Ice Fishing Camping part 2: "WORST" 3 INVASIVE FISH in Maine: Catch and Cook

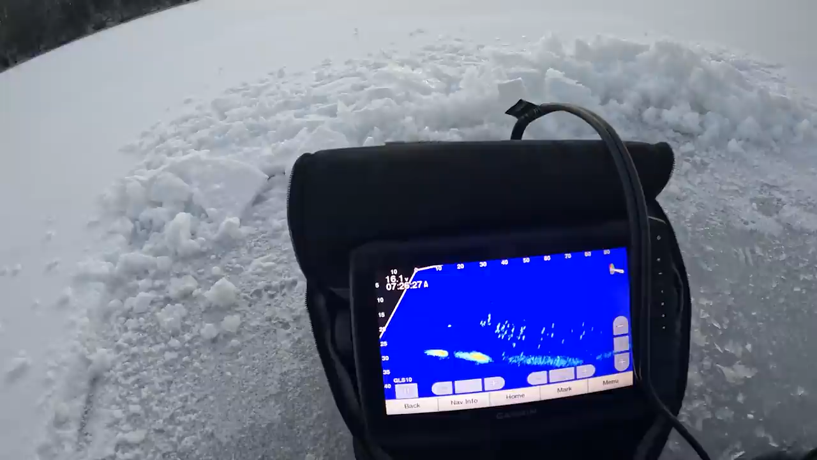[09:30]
And, man, you can see that about 40 to 50 foot away,
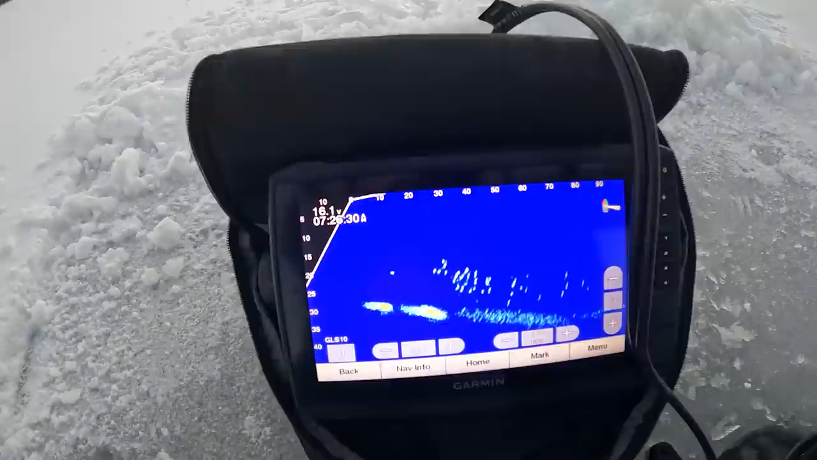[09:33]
there's a wicked school of crappy out there. I'm going to turn it back.
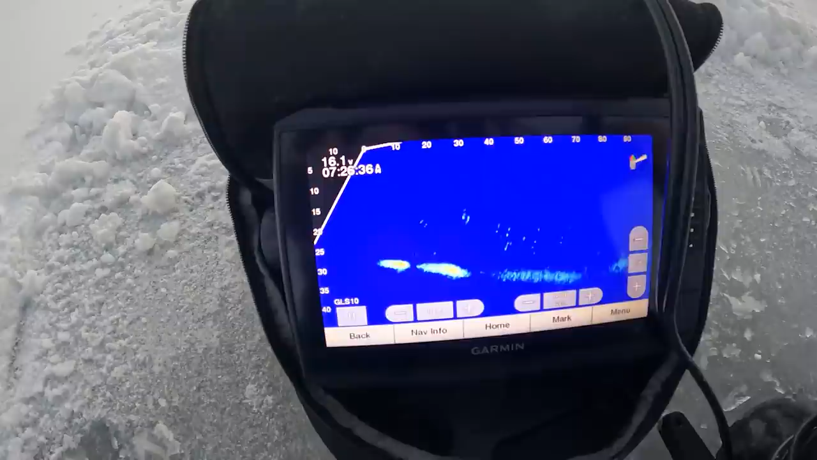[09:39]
Nothing around here. Nothing in this area. Pretty well flat.
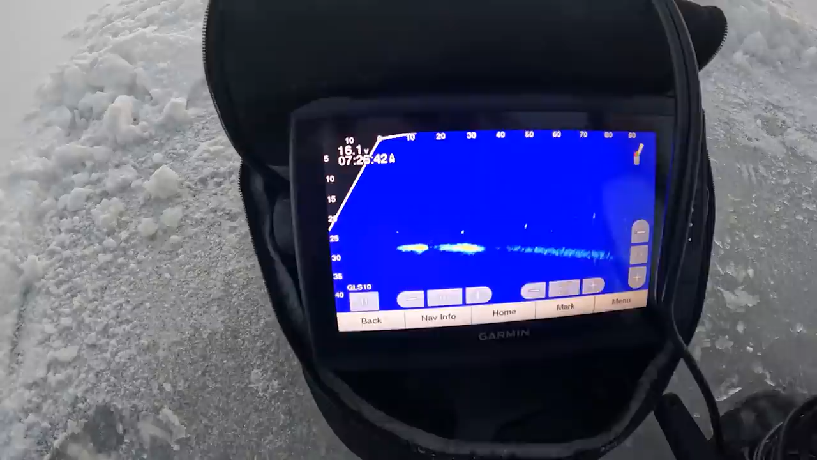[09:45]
But it definitely drops off hard. It gets to about 35 foot deep.
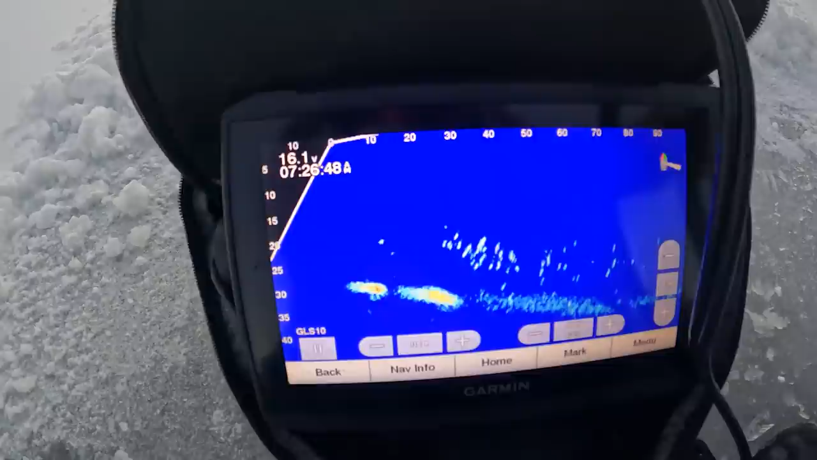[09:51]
And those crappy are in about 25 foot deep. About 40 foot away. And then nothing.
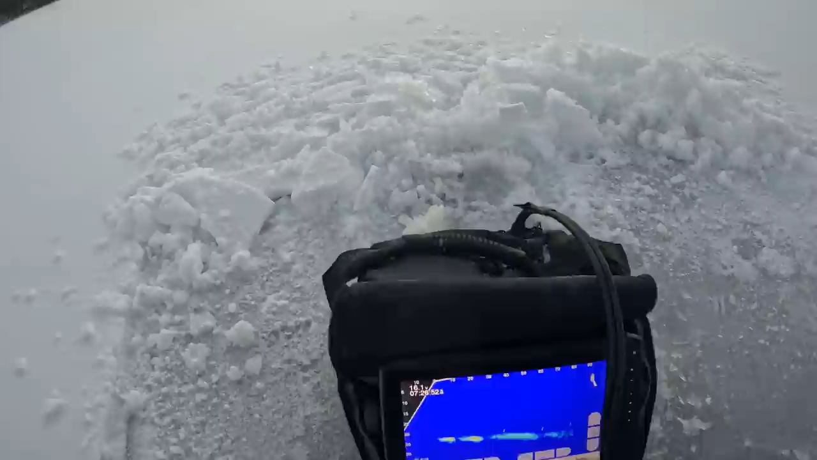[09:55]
So if I want, I could walk that way about 40, 45 feet. And get into a school of crappy.
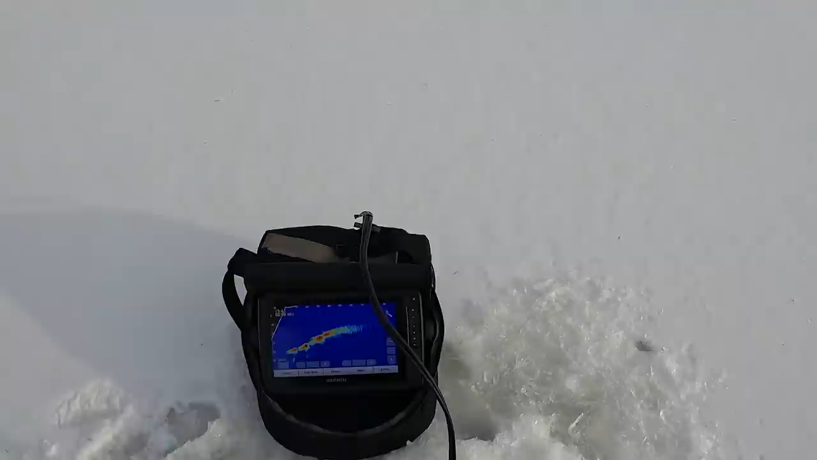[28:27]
I'll show you guys what I'm looking at alright so this is on forward looking mode right now
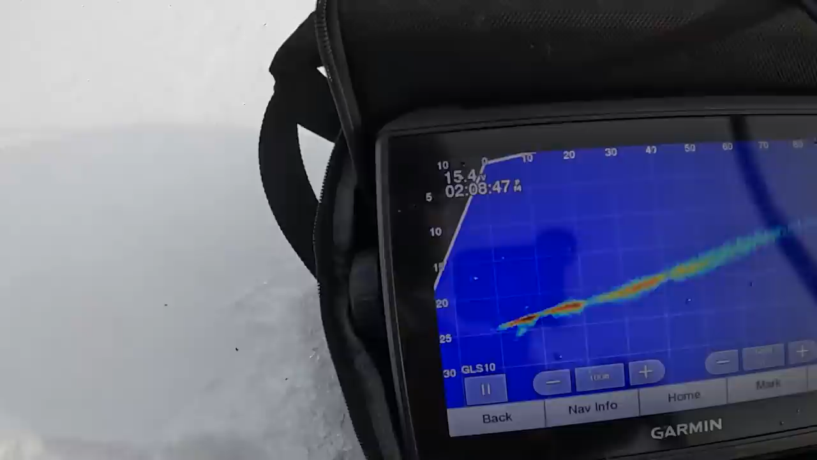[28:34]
I'm going to spin this and you can see so I'm spinning it and I'm pointing out towards the main body of water and it's dropping off you can see a couple fish right there or a crappie
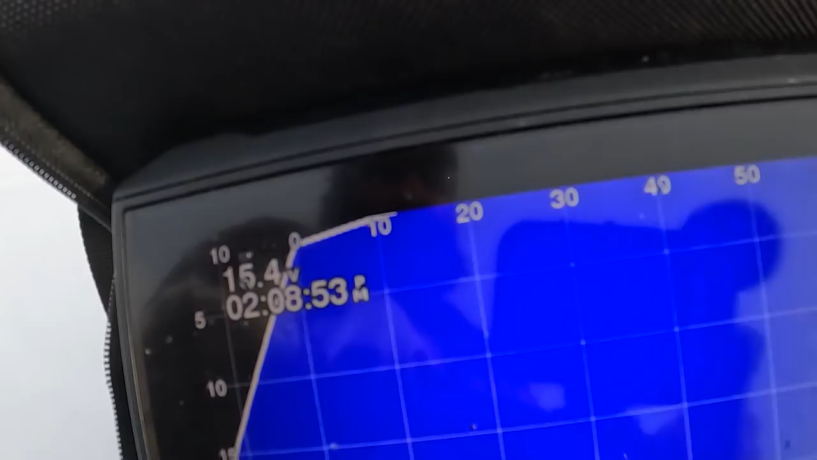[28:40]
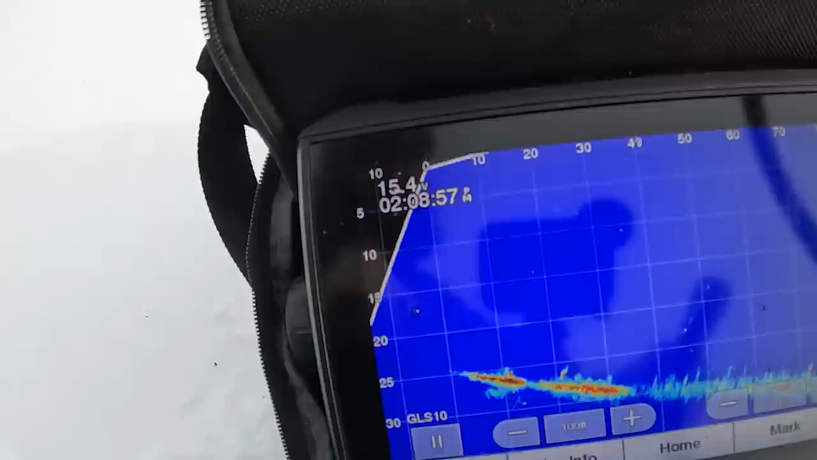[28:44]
and it drops off pretty good down you know almost 40 foot about or 40 foot away it gets down over 35 foot which is where I actually caught
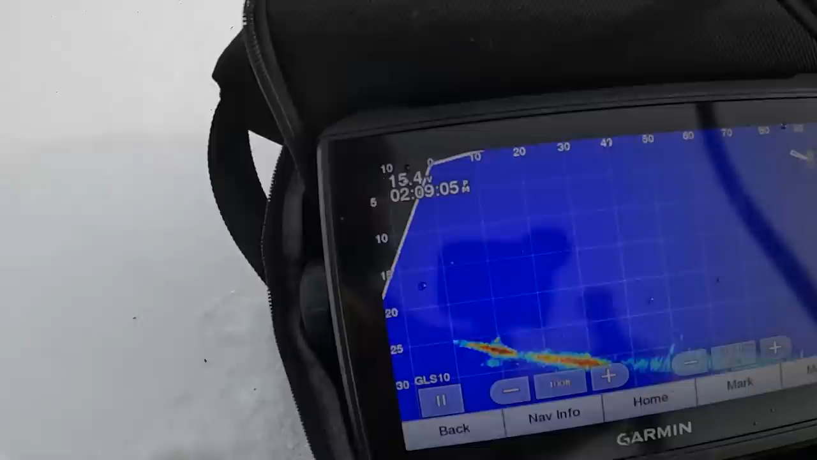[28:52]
those pike right where we're sitting is about 23 foot of water there's some junk and fish on the bottom there and as I roll it in you can actually look and 60
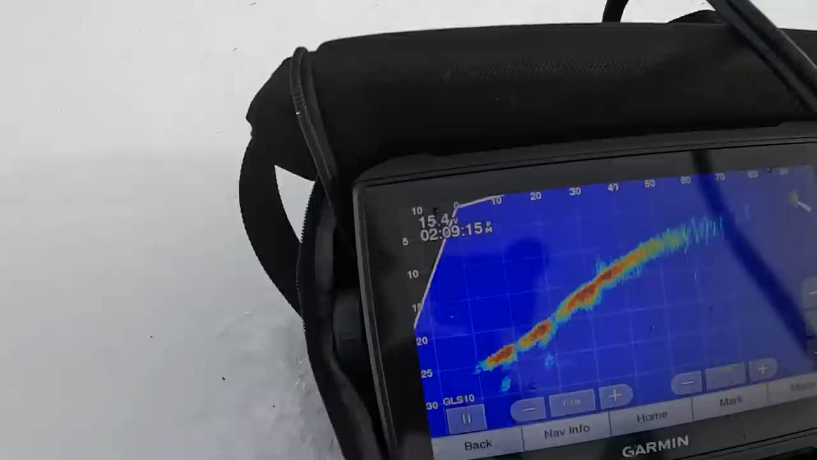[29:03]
feet away it comes up to pretty much nothing with some nice weeds and stuff on the edge so there's a pot of bait right there
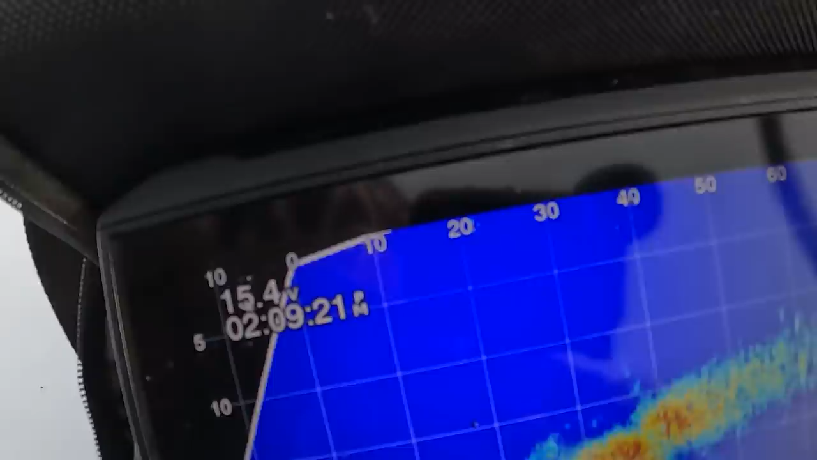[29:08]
so we're pretty much we're pretty close to being on the edge we're at the zero mark on the left I mean I could move in
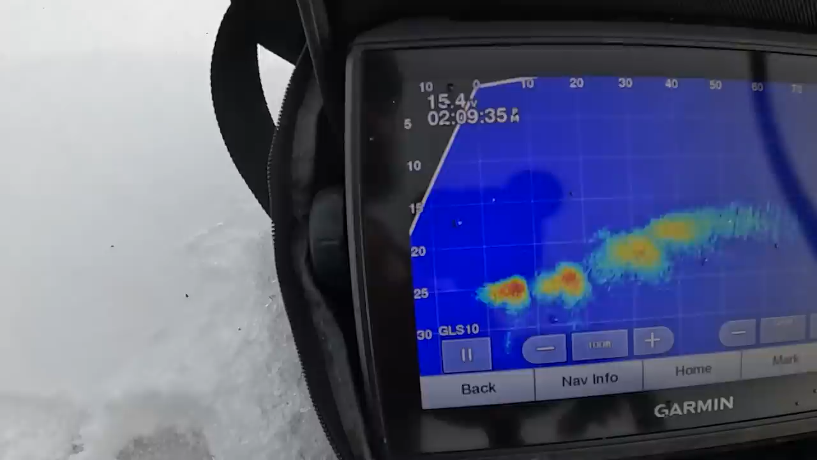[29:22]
yeah I'd call that shows you the contour change
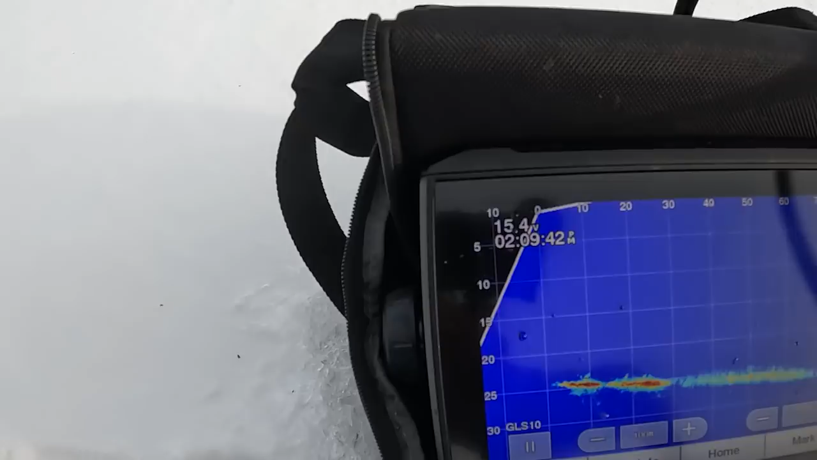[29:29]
I'd call this really close to hitting the edge so I'm going to move a trap here and just see if there's anything that's working that edge along this